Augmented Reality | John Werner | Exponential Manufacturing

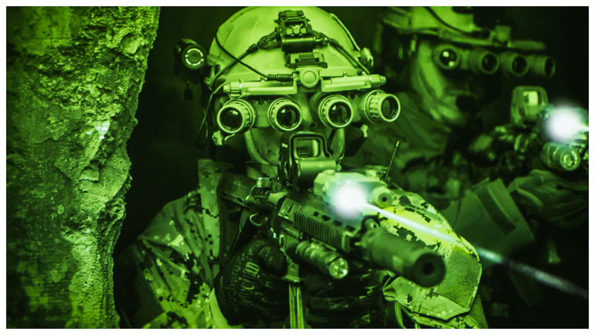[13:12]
what if ar could give you heightened reality so instead of seeing what you can see see things you can't see so
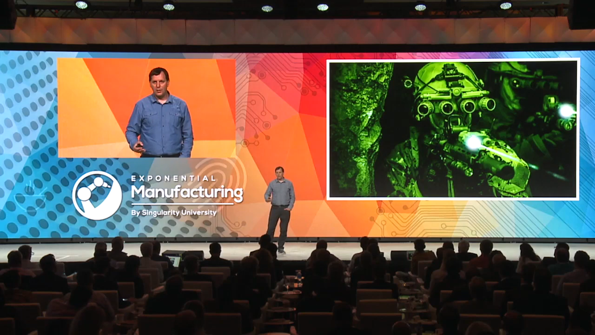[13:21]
the navy seal i think they say we own the night um or what if you could see x-rays what if you could see terahertz um there are all sorts of things you could add on
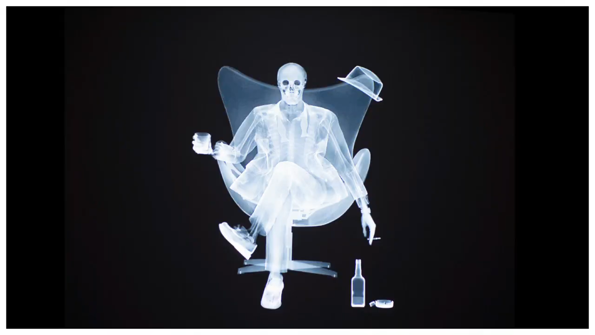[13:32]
to augmented reality to make it um really productive
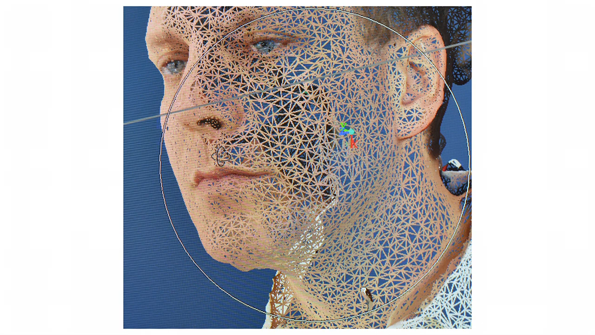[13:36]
so this is uh a few years ago autodesk technology a few cameras immediately made a 3d image of me i